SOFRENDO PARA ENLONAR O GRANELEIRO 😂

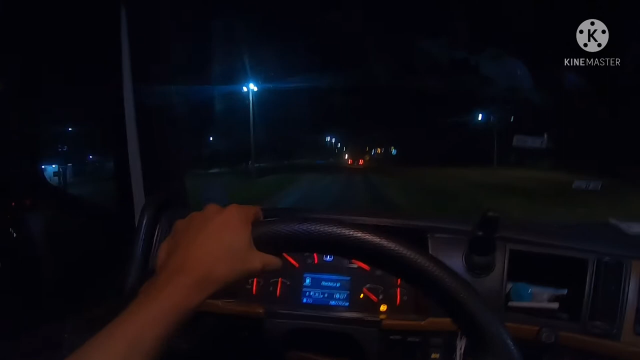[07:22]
Aí, gurizada, já chegamos aqui no Chapadão do Céu. Aqui é onde que a gente tá descarregando. Vou apagar essa luz aqui, ver se fica melhor.
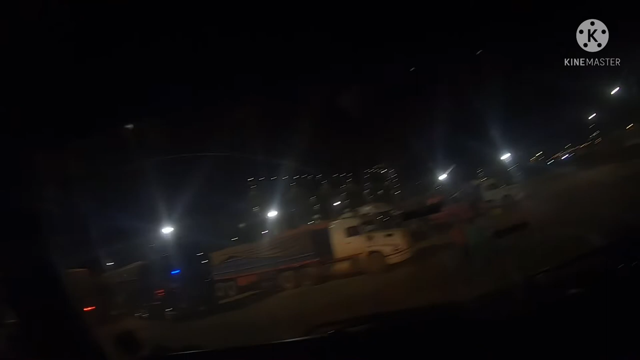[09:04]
Ó, brilhando, cara. Até a gabine tá brilhando. Coisa linda, hein?
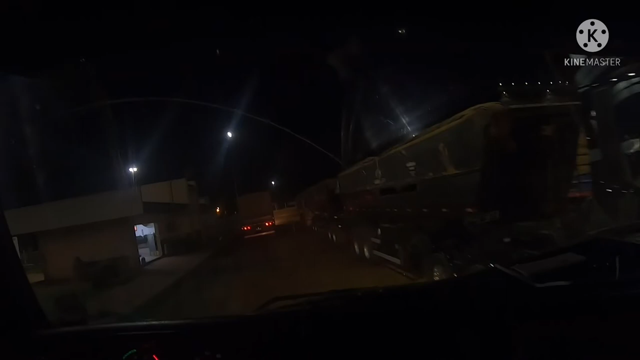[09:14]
Então vamos encostar ali, né? Deixar um lugarzinho pra encostar. Abrir a caixa de boia, né? Nós só sabemos comer, piazada. Tá louco? Os homens só pensam em comer. E botar pra dormir, né? Tomar um banho antes, né?